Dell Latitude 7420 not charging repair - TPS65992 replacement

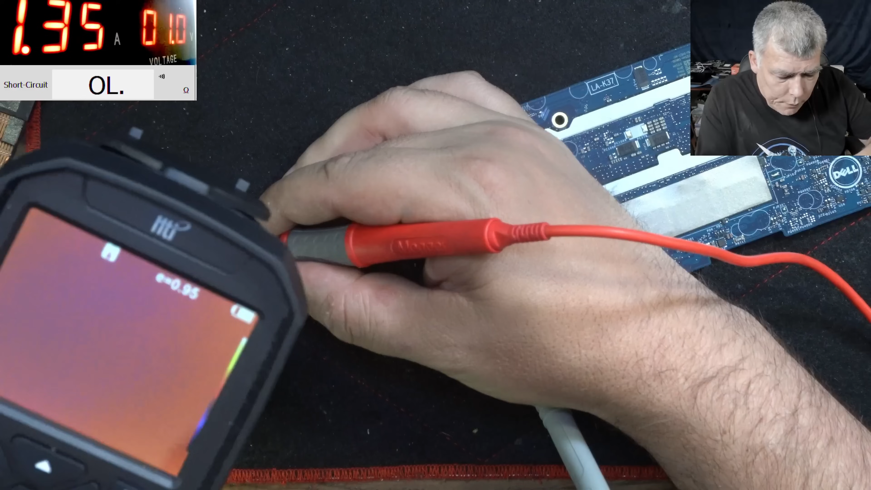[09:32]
And I can't see anything. Do you see anything? Oh wait, it's not short. Yeah, now it is.
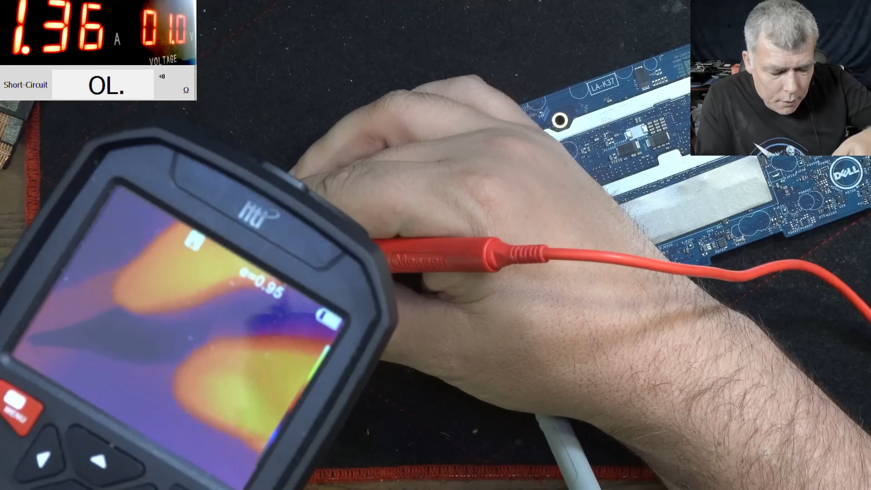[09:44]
It's taking 1.3 amps.
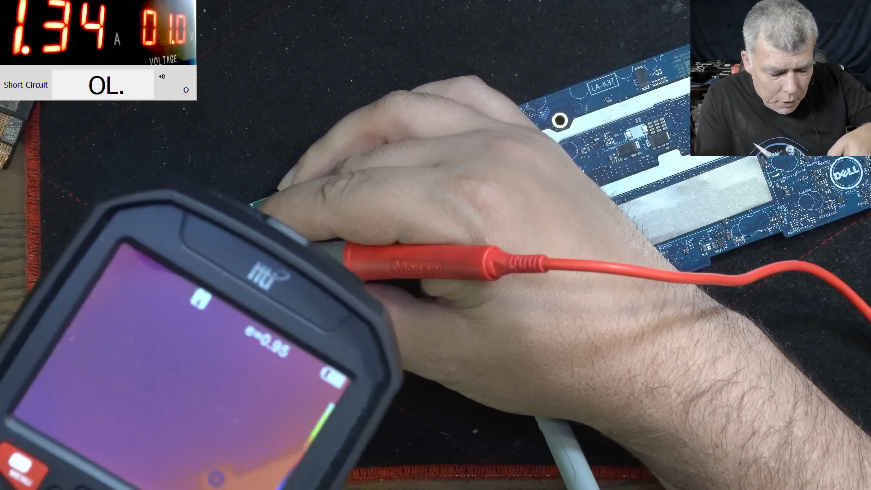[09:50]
And it's nothing, like, I can't see anything there. You can see anything? You can spot something? No. Let's raise the voltage and the current a little bit.
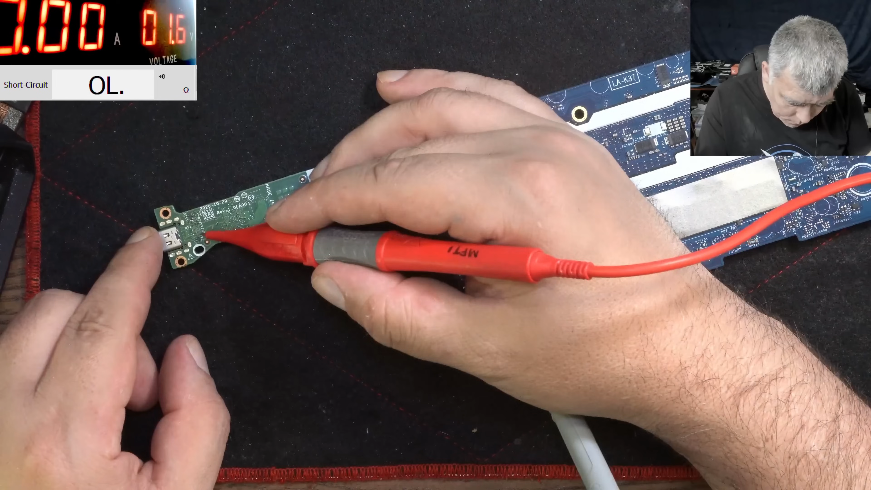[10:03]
It's taking 2 amps. And still, I can't see anything.
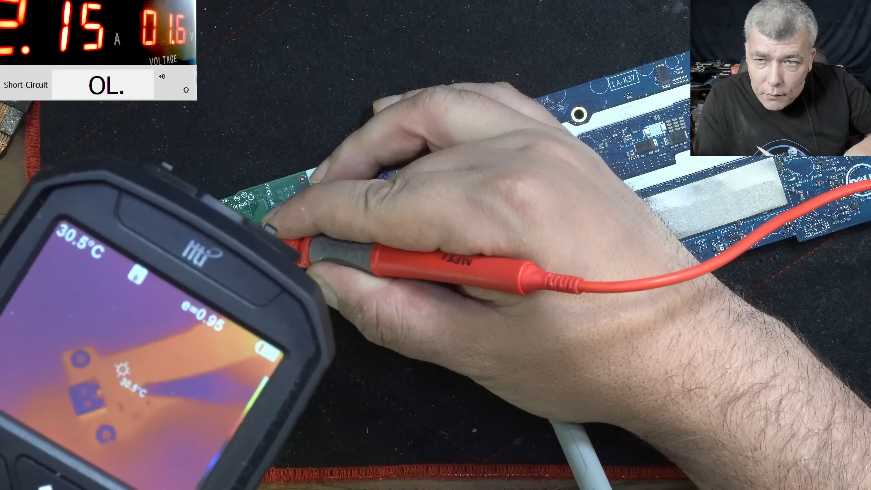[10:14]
On screen: spot 30.5°C
Do you think the short is inside of the charging port?
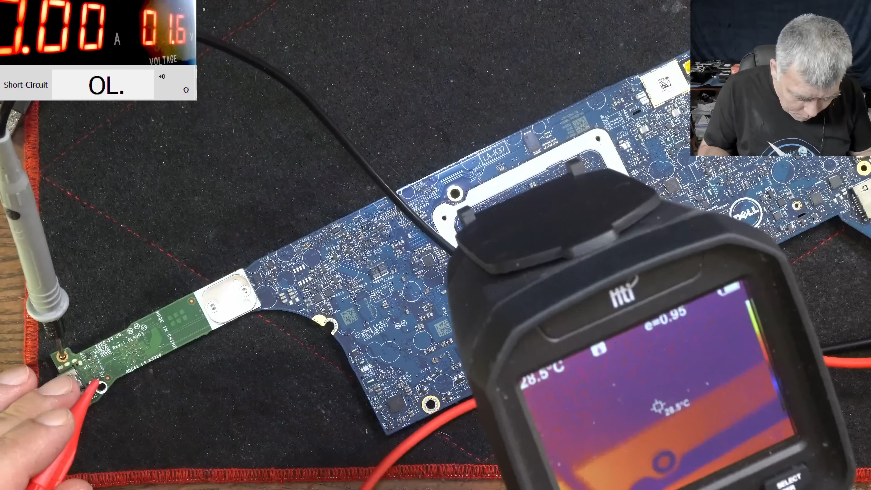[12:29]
On screen: spot 28.5°C
1.8 amps. Oh, lol, check that, check that, check that, check that. So what is that? Huh?
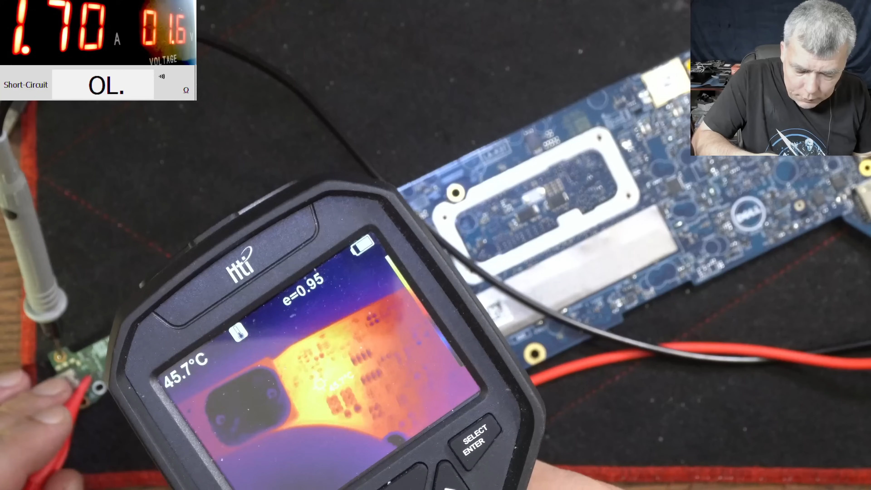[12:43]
On screen: spot 45.7°C
What is getting hot there? I mean, I don't even know where it is. So here somewhere.
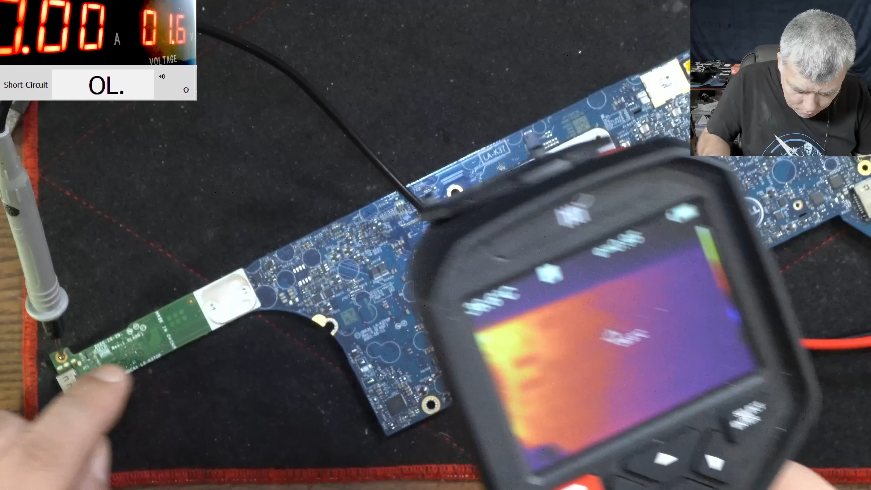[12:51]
On the other side of the board, so here, right? I mean, it has to be here.
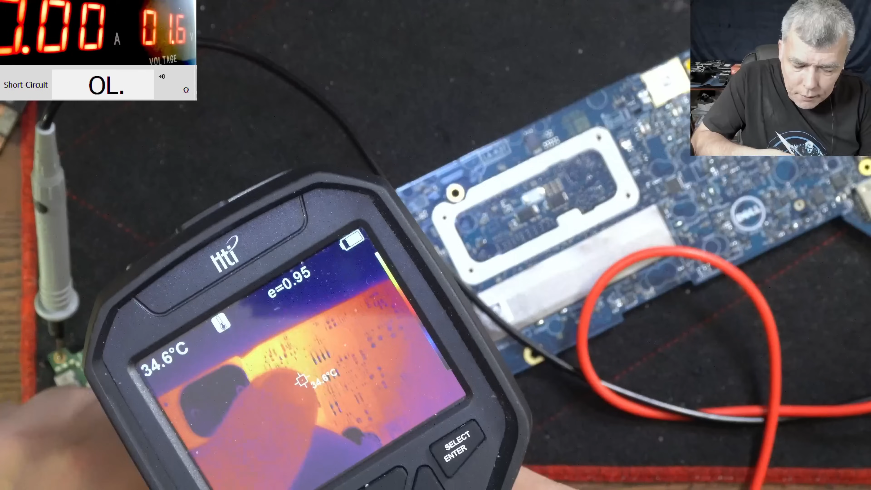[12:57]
On screen: spot 34.6°C
One more time. Yeah, exactly on the top of those capacitor, on this area where it's nothing.